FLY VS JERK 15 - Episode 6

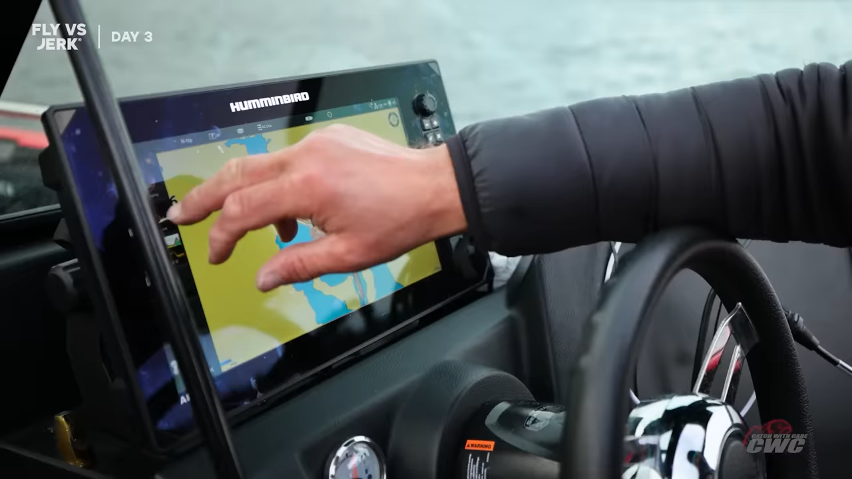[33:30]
I'm gonna do like this and this.
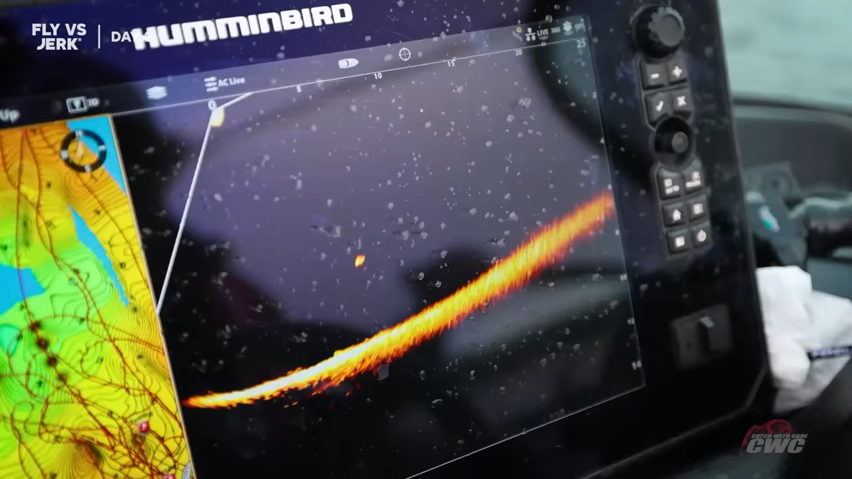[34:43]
Turn left. Turn left, left, left, left. She's coming. Turn left.
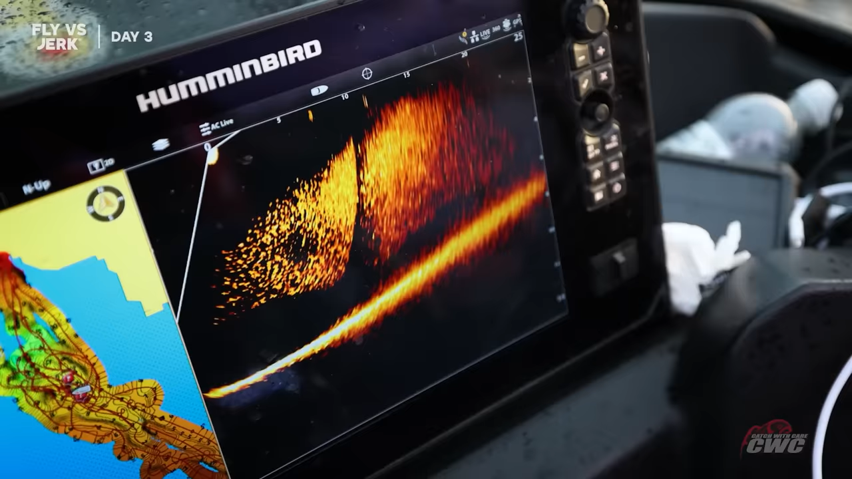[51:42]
Come on. It's there. You see the black hole around it?